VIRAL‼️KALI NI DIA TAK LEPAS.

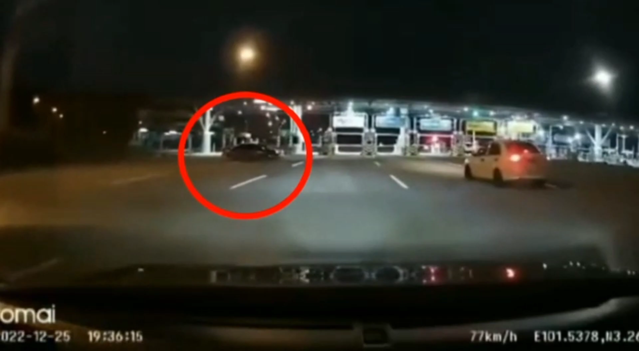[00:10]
Video kali ini memaparkan tindakan kurang bijak kereta mahal ini yang sengaja mencucuk kereta owner dashcam ini demi mengelak dari bayar tol. Bagaimanapun, owner dashcam ini bertindak bijak dan berjaya memperdaya kereta di belakang untuk berhenti di depan palang.